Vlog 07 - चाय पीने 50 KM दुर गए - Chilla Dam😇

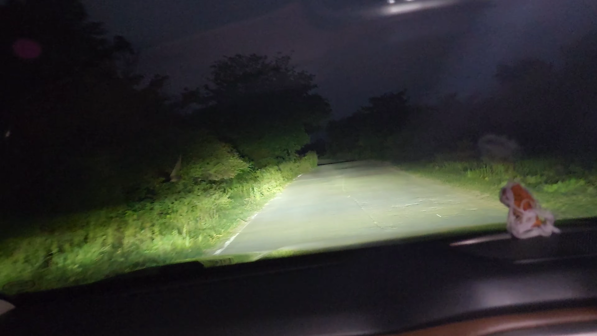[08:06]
अरे अरे कुछ दिखा कुछ दिखा तित्तर बार बांदू याँ